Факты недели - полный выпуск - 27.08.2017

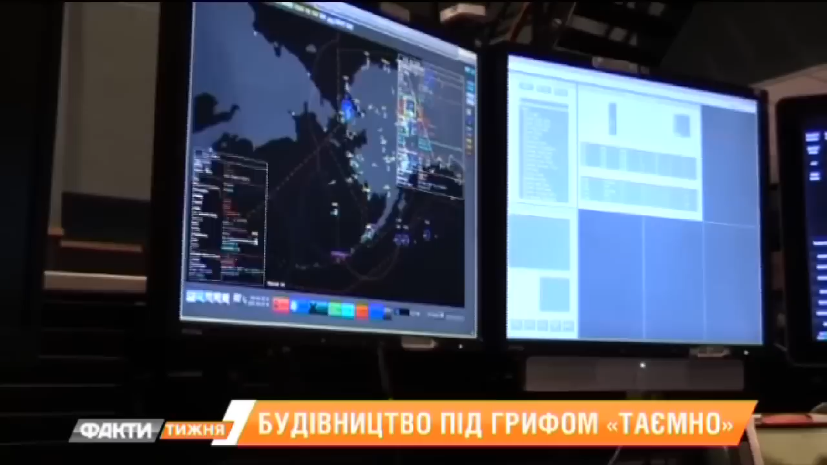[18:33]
Це великі монітори, на яких буде видно, де знаходяться кораблі, сучасні комп'ютери, а також системи зв'язку.